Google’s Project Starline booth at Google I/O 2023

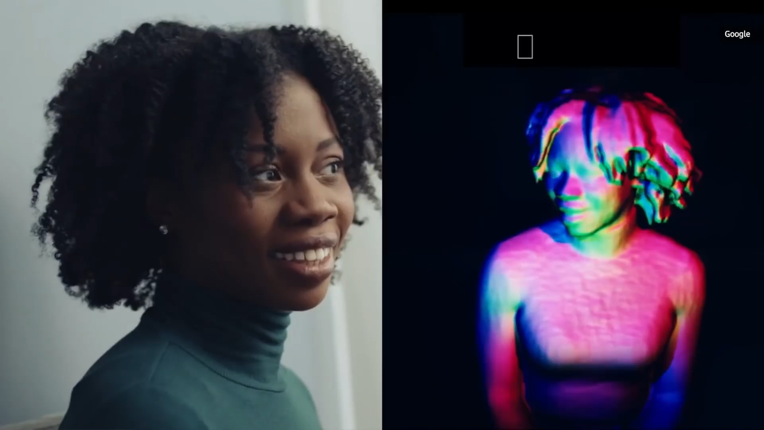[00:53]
special cameras to create a live 3D model of the person you're talking to.